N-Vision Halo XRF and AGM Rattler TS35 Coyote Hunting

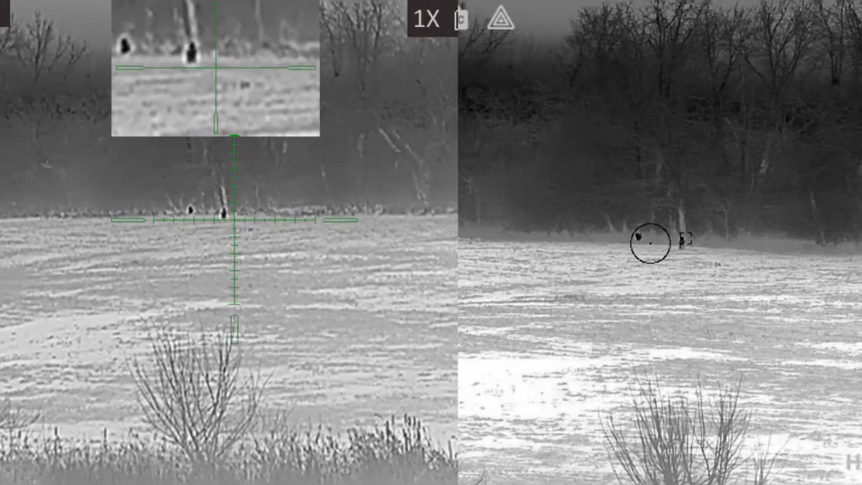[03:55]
Once they get to 200, we'll try it.
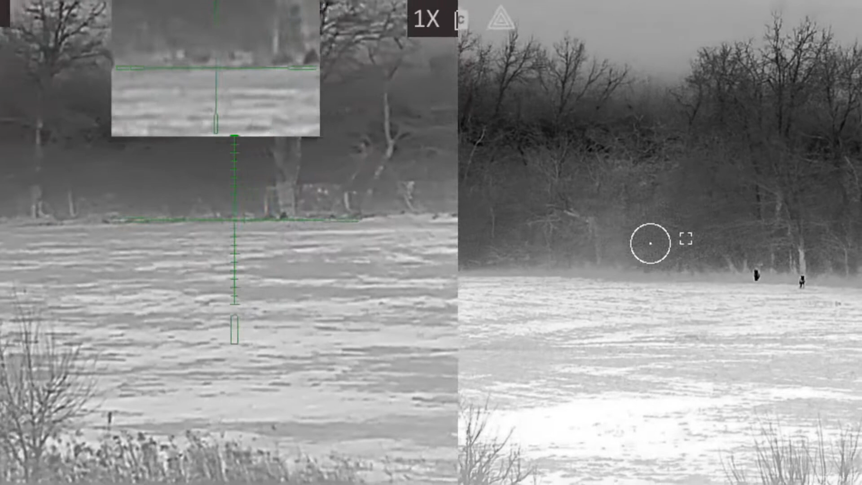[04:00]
Once they get to 200, we'll try it. They're at 250.
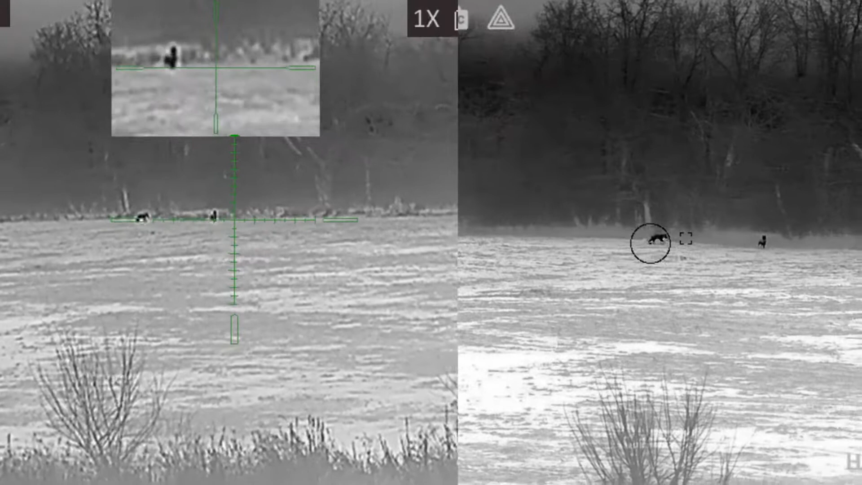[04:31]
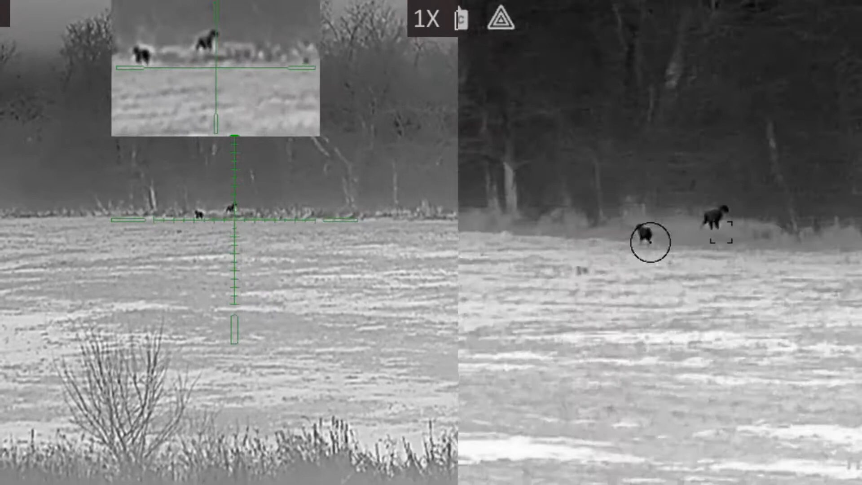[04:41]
Let's try it. They are 240. Whoa!
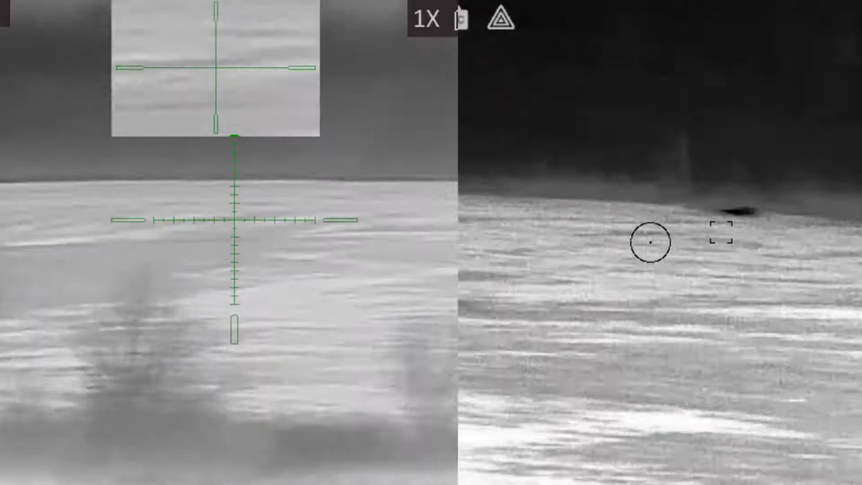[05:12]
I got mine. He's got to get out from behind this corn stalk. And then I'll take him. Oh, there he is. Got him.
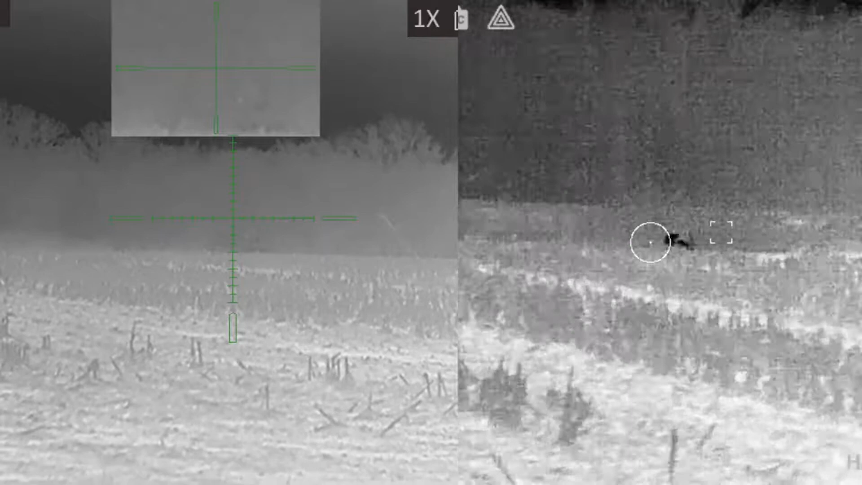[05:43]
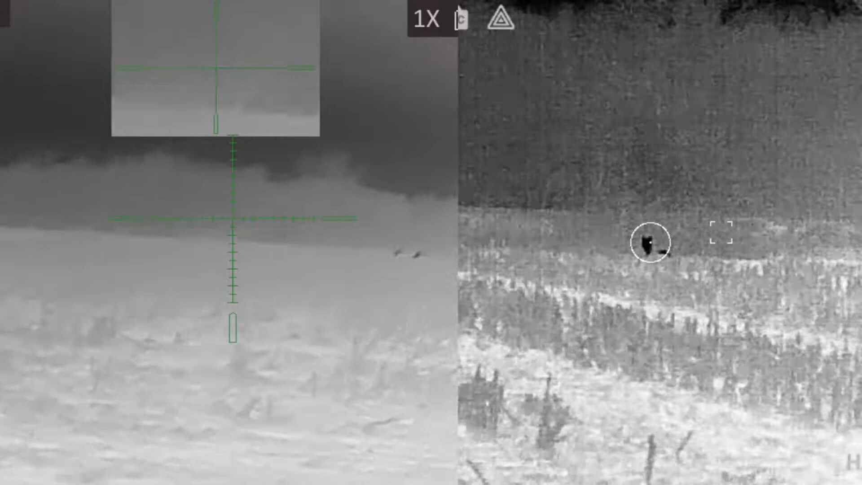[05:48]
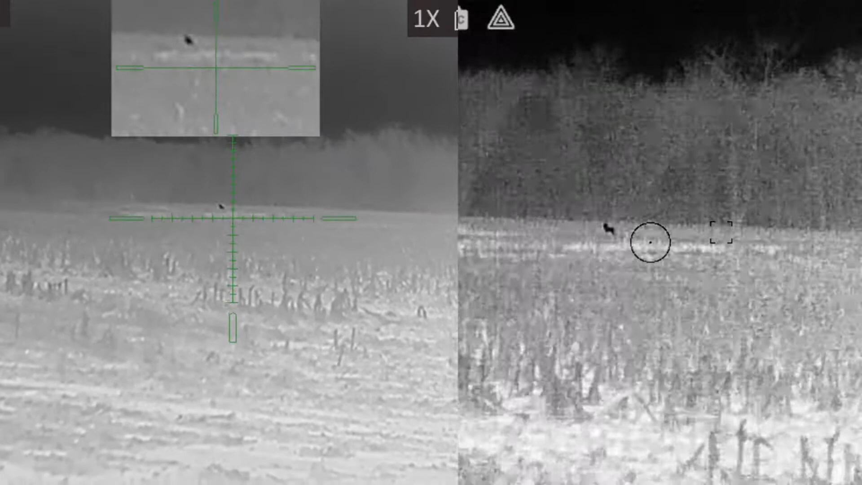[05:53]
He's a long, he's 600 yards.